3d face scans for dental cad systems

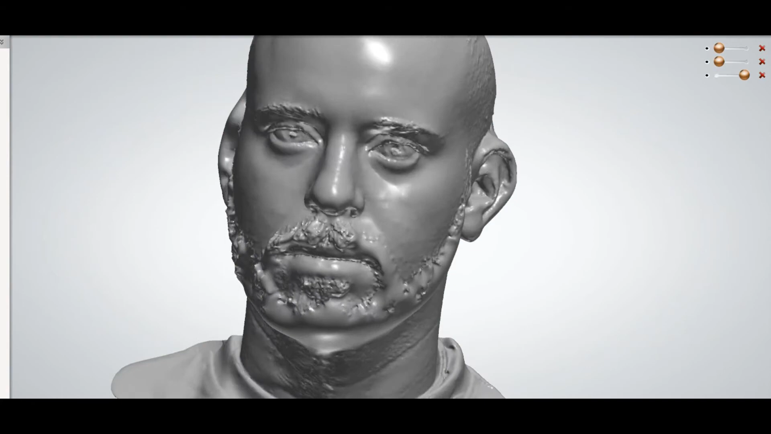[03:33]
scanners but this one is only related to the Zircozon we cannot use it with the 3shape and this one is the pretty face imaging
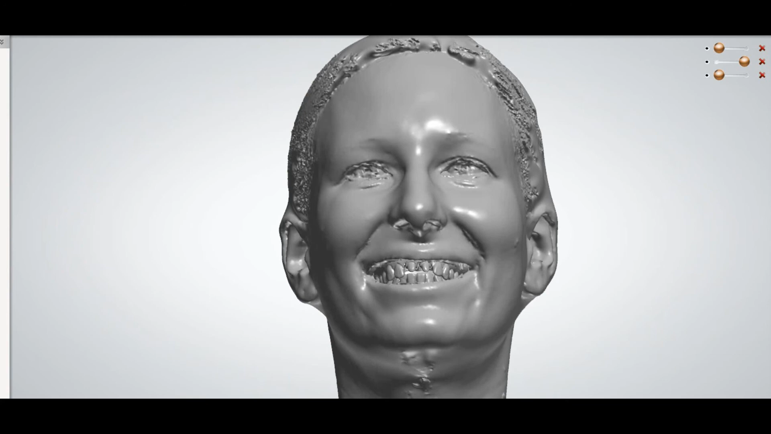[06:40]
and this is the only software available that we can use 3d face